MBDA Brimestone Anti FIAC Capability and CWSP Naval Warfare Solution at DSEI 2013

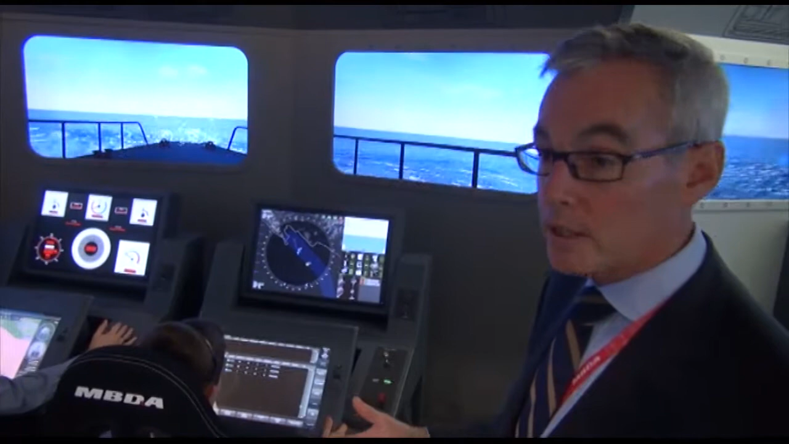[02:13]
The new product will be fully integrated as it was done for the combat boat versions within our combat system. The M is ready to provide with a reduced crew,
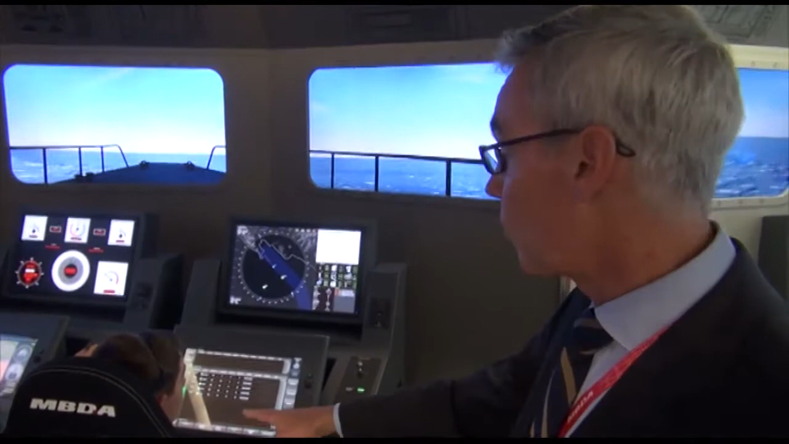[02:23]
one in one operators, to either communicate in coordination mode with a command boat to also build up and build up and build up the tactical
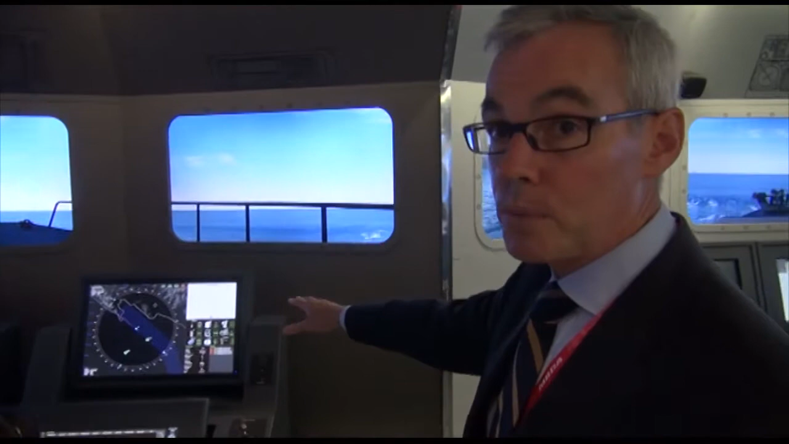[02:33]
beaches and build up with an optical system and to fully manage from one console the engagements with the brimstone.
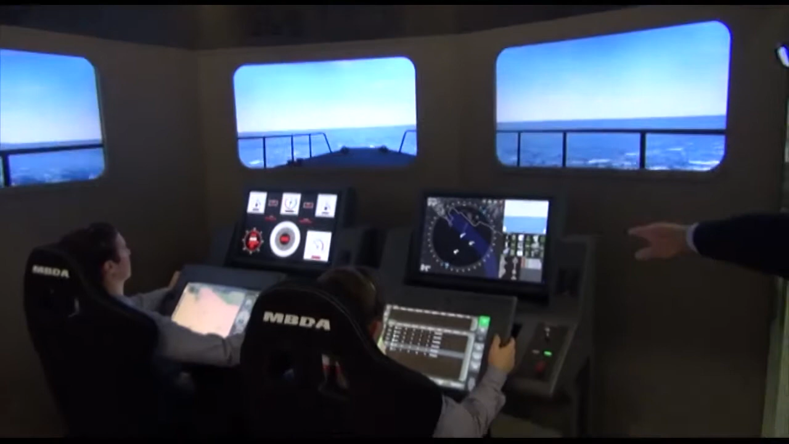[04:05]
The operator will use his electro-optical system which in day and night gives in the capability to make the identification of some surface straits.
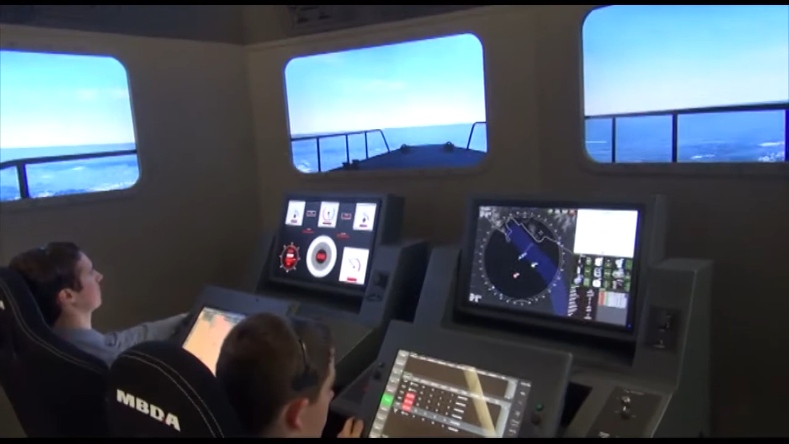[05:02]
So it's directly from its console and according to the order of engagement that he received,
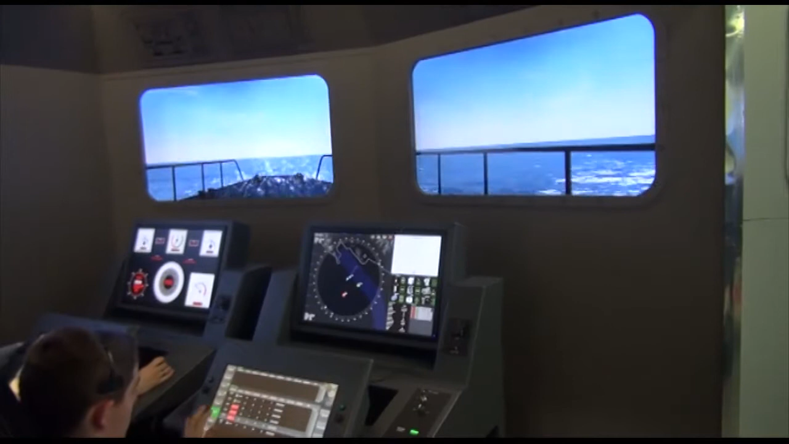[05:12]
that the operator now is going to start the engagement with the brimstone. And they will now decide of several missiles that he will engage according to the number of targets that he identified using his own radar and his electro-optical systems.
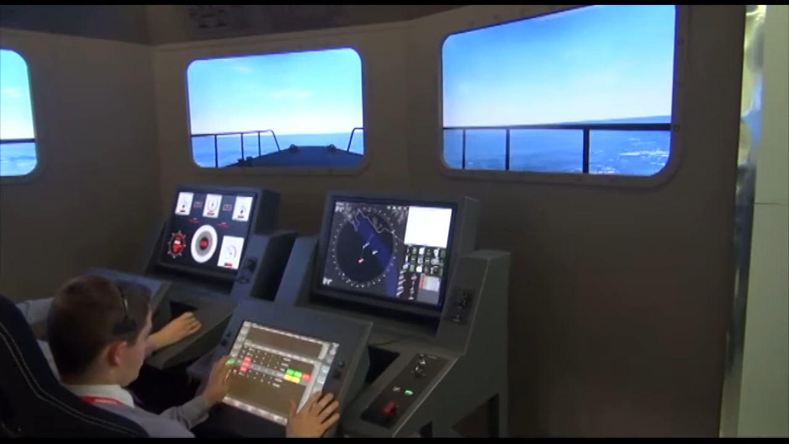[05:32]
So now they move to a special men and machine for the engagements.
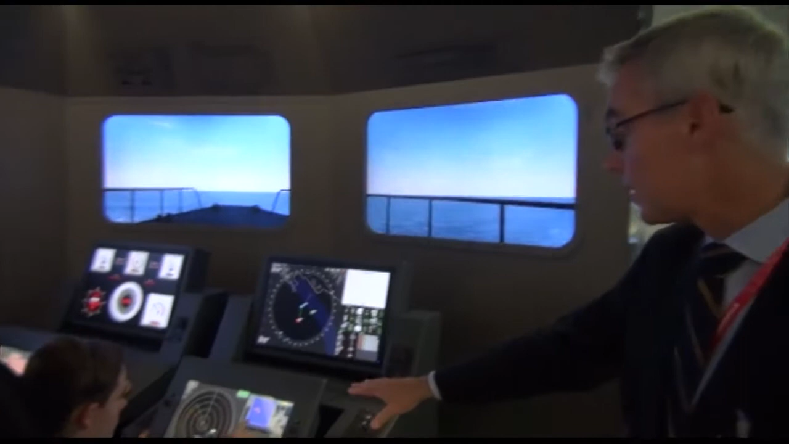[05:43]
We are proposing some MMI which has been designed in order really to fulfill some hard requirements of a very fast patrol boat.
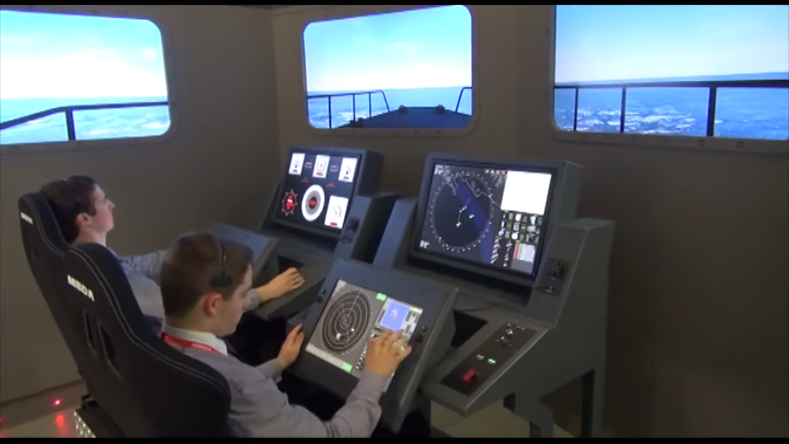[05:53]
So that was the aim of the design of the new console and the use of special touchpins in order to merge all information and all capability from a unique console when they are operating. Head on system, arms, ready, fire.
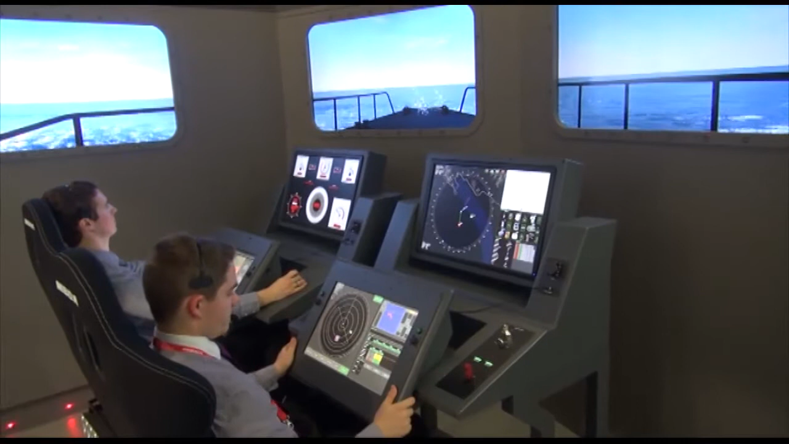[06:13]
So we are using deeply the simulation in order really to validate the concept of the engagements and every MMI.
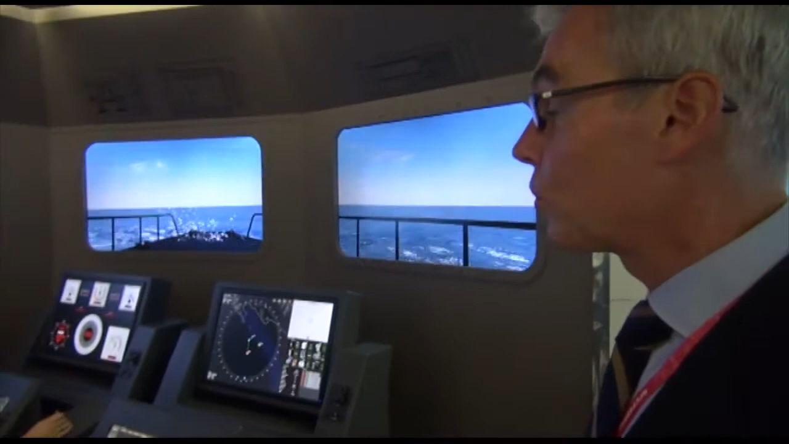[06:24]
And we also, with this platform, provide some new training, tactical training capability for the training of the full crew.
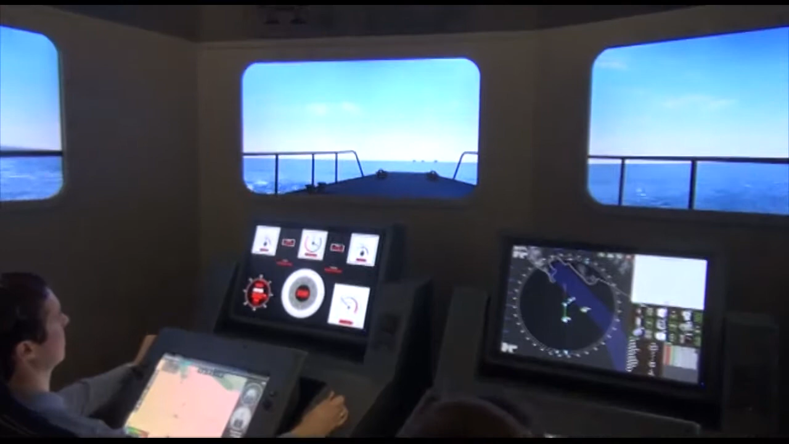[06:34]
With a simulated boat, with navigations and all every fetches of the combat system.